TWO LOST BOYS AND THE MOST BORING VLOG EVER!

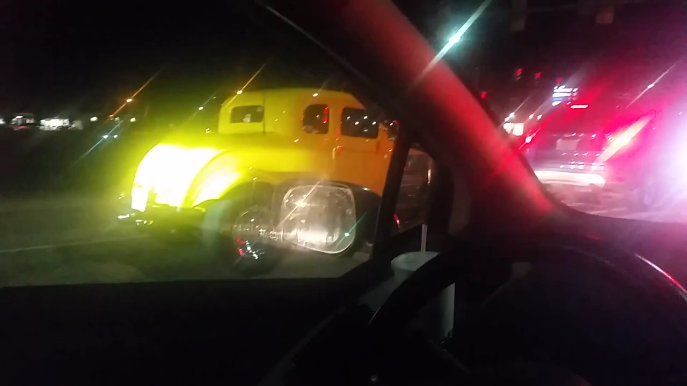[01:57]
Look at the rims. Fucking too much reflection. Draw top. It's like American Graffiti.
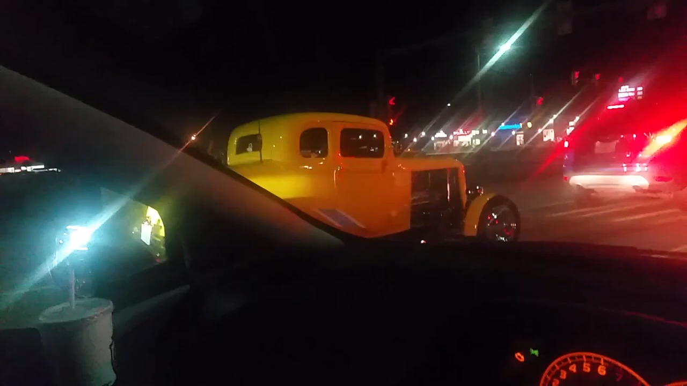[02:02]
Oh, yeah. Oh boy! That's fucking sick. George Lucas! Did you ever watch American Graffiti?
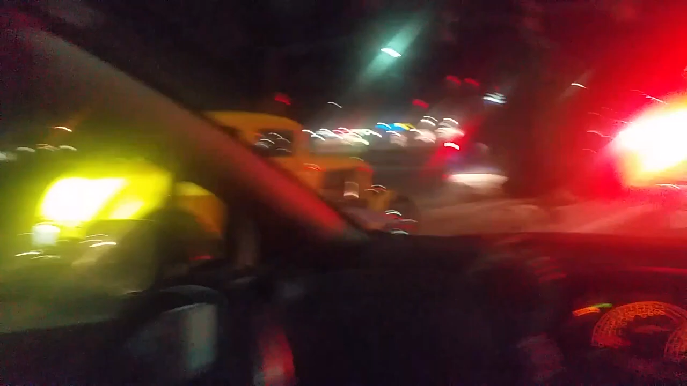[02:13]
Not yet, I have it on VHS. Really? I just gotta They're actually really good. They probably don't appreciate us looking at. Well, that's why they bought it for the most part. Yeah, true. Except, they thought we were chicks. Yeah, that's true. They were like, oh. Sure, yellow. I think I got the exposure too high. Yeah, too high because it's all reflected.
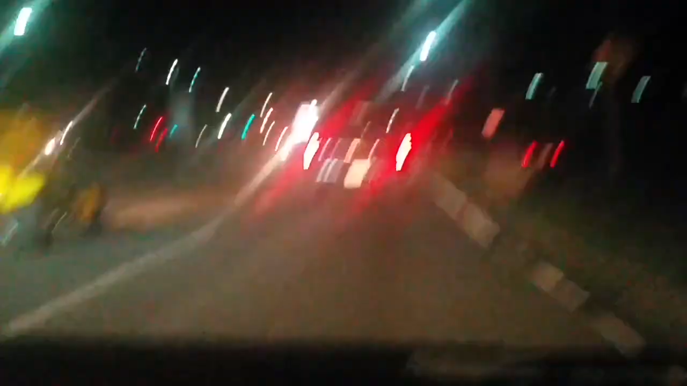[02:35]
It's like how my glasses see. Yeah. I'm gonna log a beef.